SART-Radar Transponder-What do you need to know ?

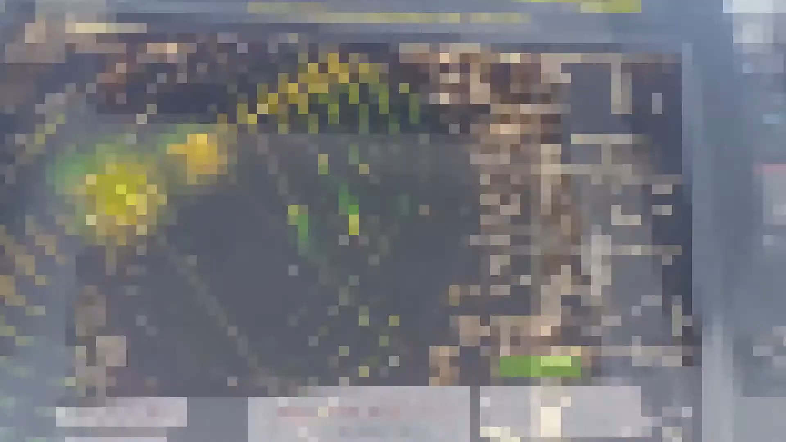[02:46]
on our radar or not this is our x-band radar and
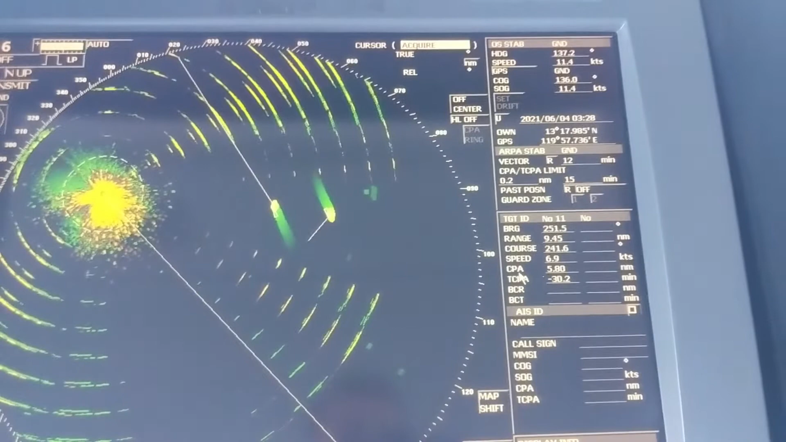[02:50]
we can see this concentric circles actually
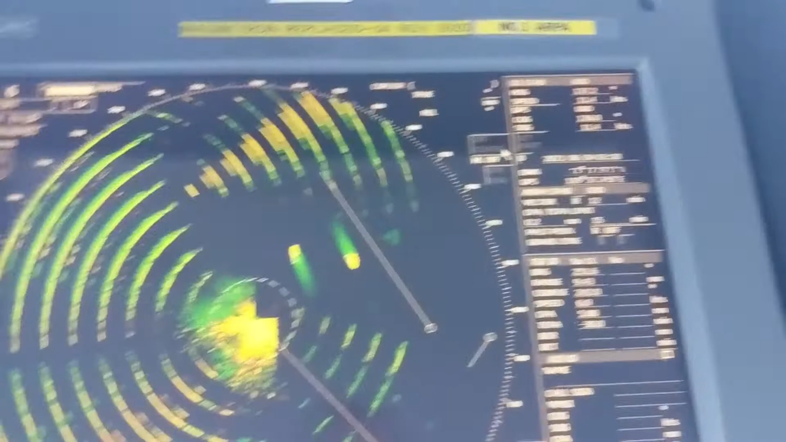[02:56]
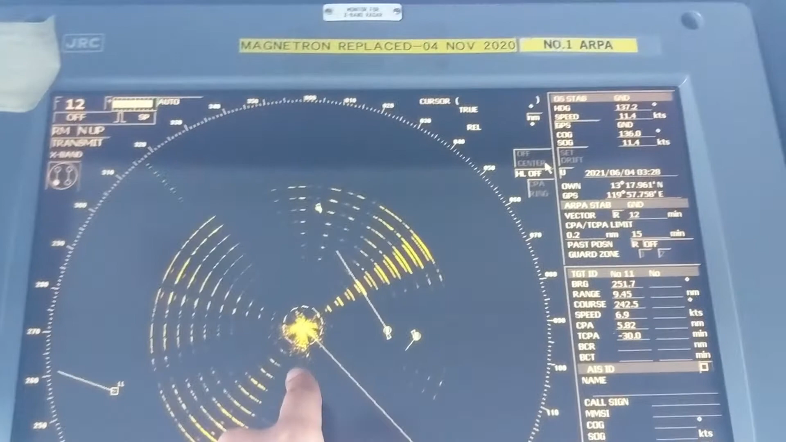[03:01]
you can see the concentric circles so it indicates a shirt is within one mile of range of our vessel
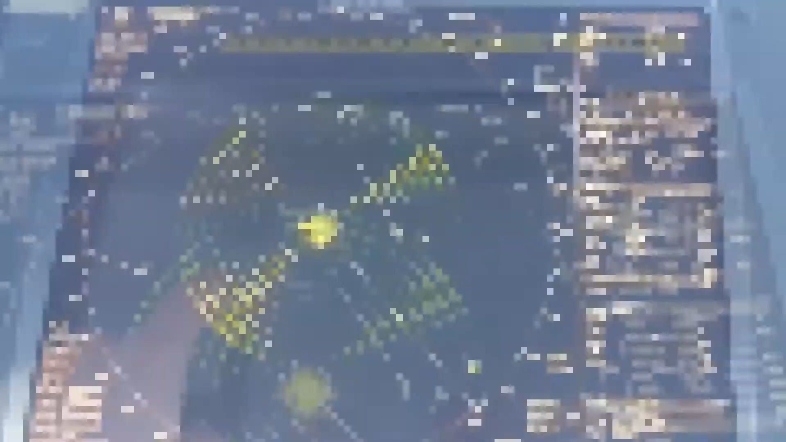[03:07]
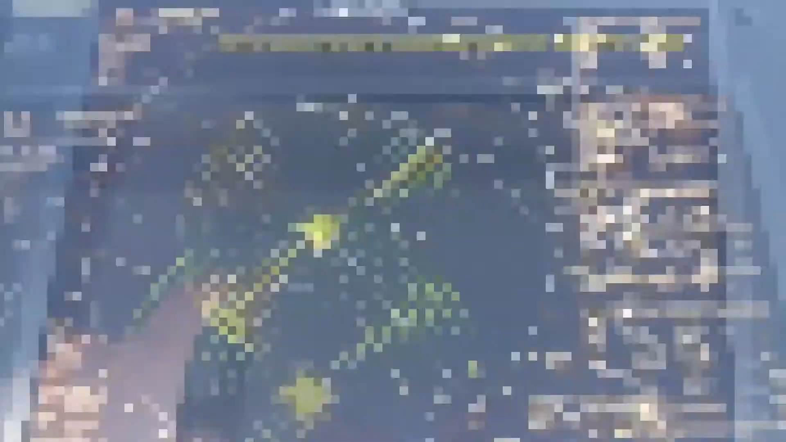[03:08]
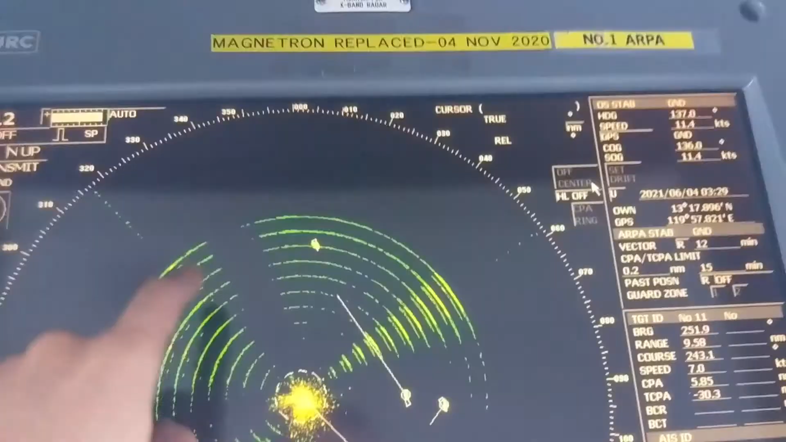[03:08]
beyond one mile it will show 12 dotted from the position of
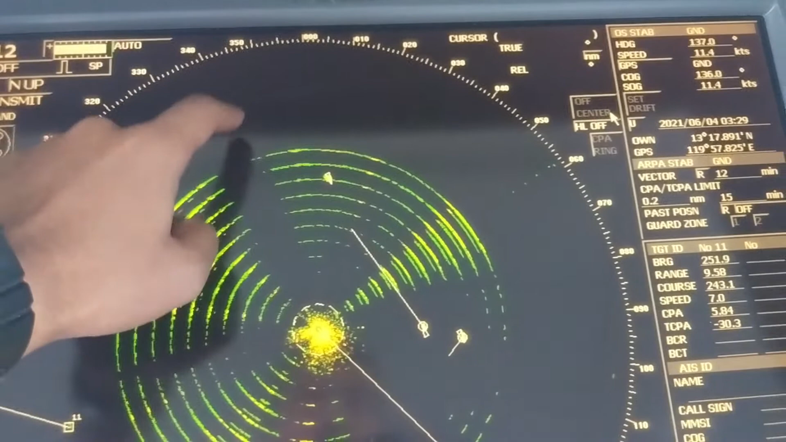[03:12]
the shirt let's say it is here so it will show from here it will it will show
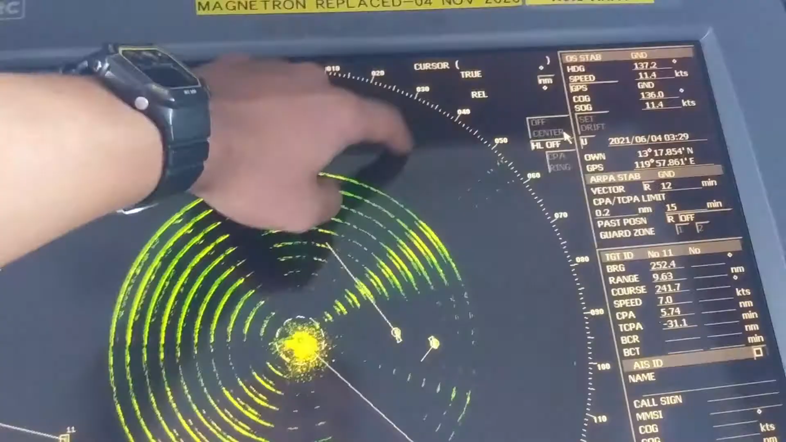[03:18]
12 daughters or at the same bearing so
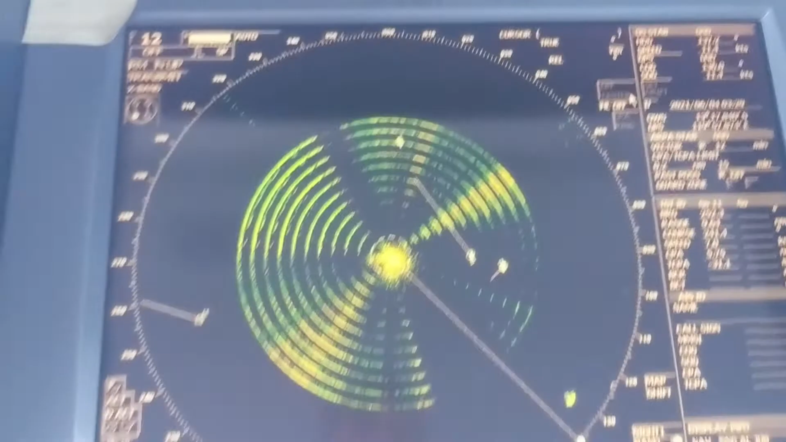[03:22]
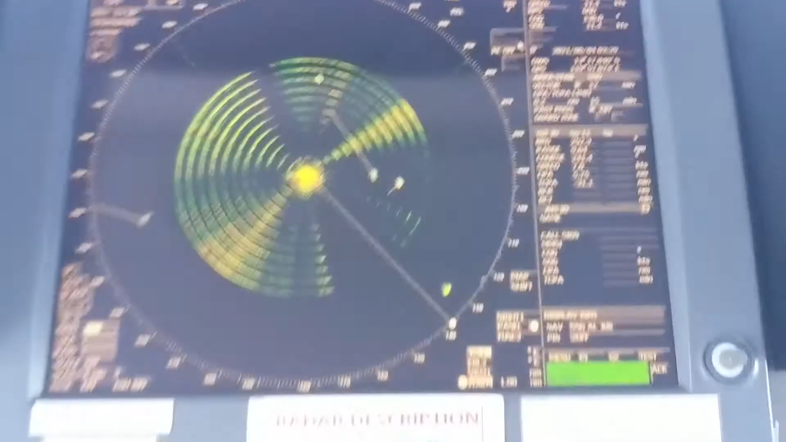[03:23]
this
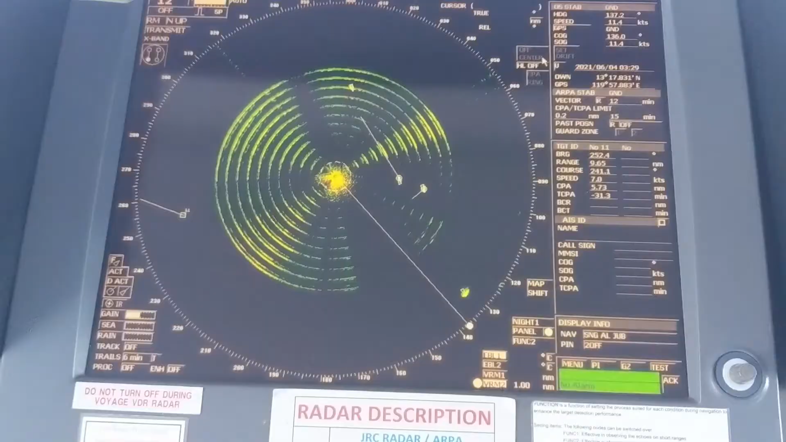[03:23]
is how shirt is giving signal and nearby vessels can find out the search position